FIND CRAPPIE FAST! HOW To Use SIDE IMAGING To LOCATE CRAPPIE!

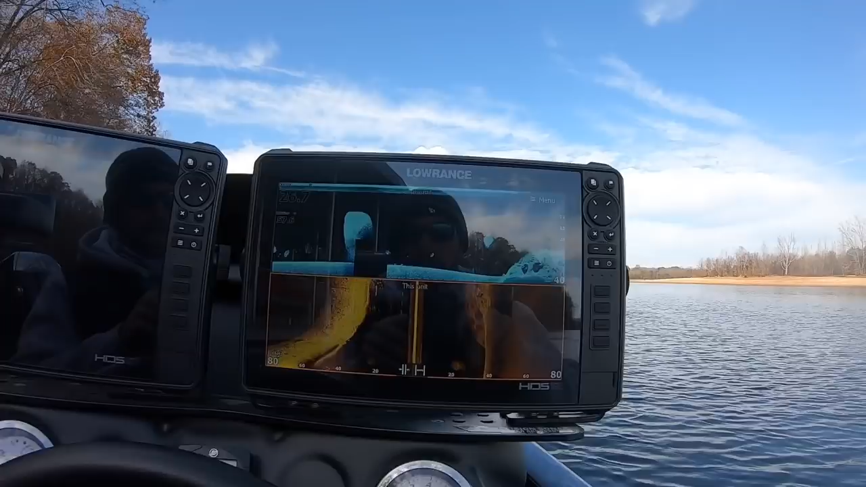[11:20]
So right here is a prime example I want to show you. Now this is a dock right here.
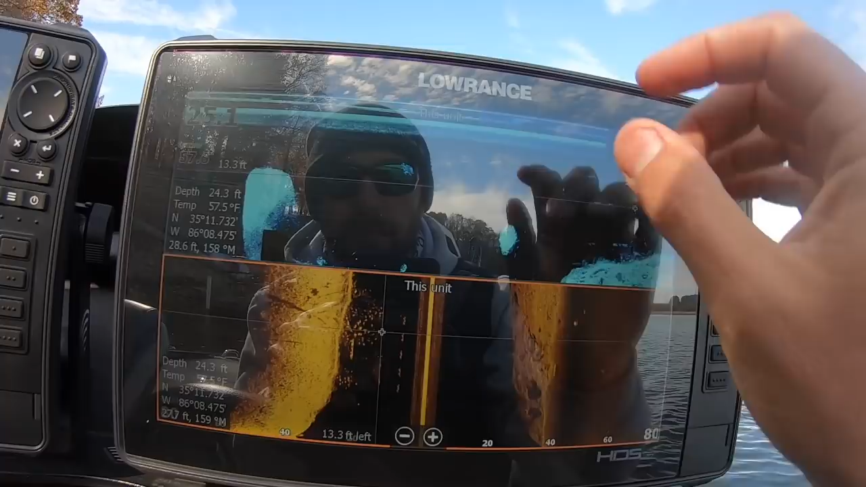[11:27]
On screen: depth 24.3 ft, water 57.5°F
And if you look real close, this is the outside of the dock.
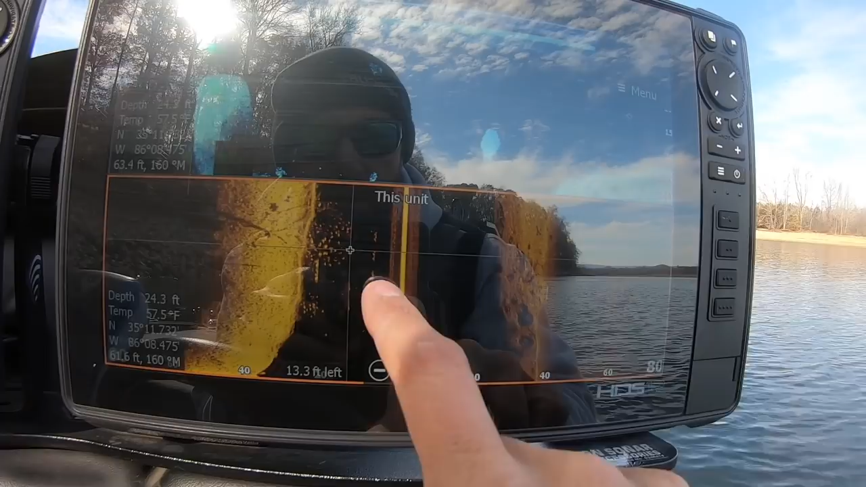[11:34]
On screen: depth 24.3 ft, water 57.5°F
This is the outside of the dock floats. I've got my side image going 80 feet on either side.
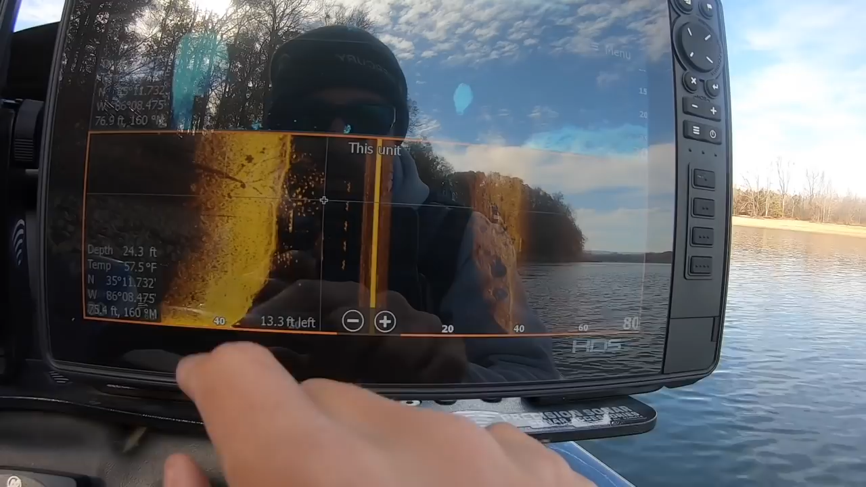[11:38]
On screen: depth 24.3 ft, water 57.5°F
All right, so this is the very outside edge of the dock. This is where my boat is, right here in the middle. So I can tell that those fish are right under this dock. There's a lay down coming off this right-hand side of this dock, the side that I went past last.
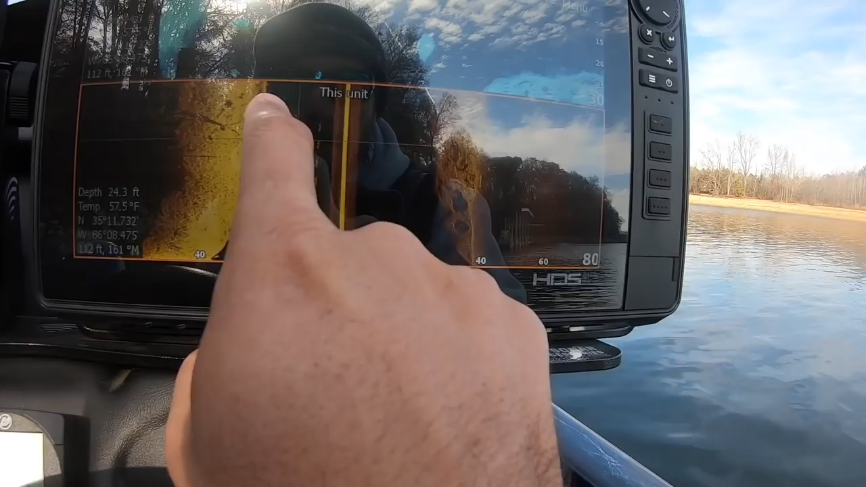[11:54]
On screen: depth 24.3 ft, water 57.5°F
And then all those little dots that you see under there, there's a little school of crappie right here. Here's a school of crappie right here. That's what you want to look for.
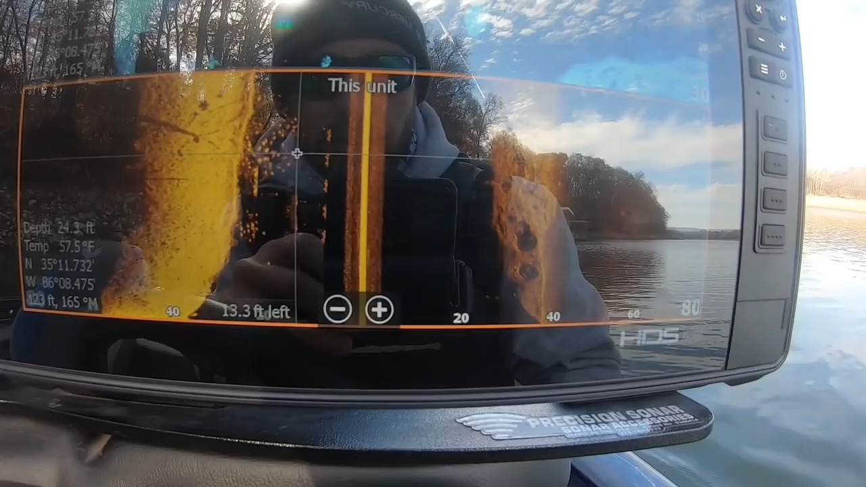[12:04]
On screen: water 57.5°F
I mean, that's definitely what you want to see.
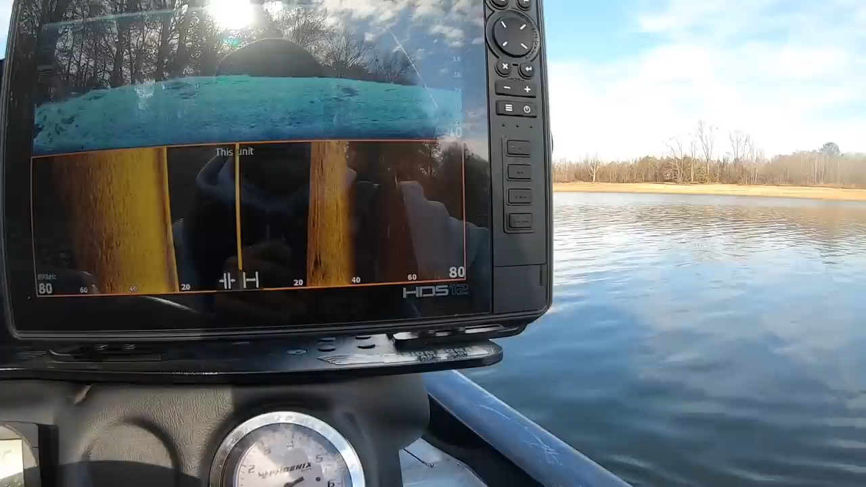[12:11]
And then you can spin around and you can kind of feel your way around under that dock. If you don't have forward facing sonar, if you have forward facing sonar like Lowrance Active Target or one of the other ones,